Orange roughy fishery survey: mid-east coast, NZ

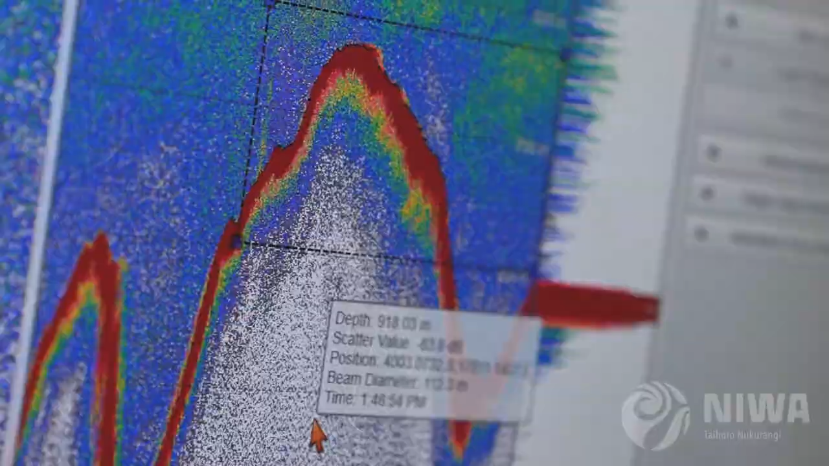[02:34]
If a fish has got a big swim bladder, it reflects off more sound than fish that don't have swim bladders.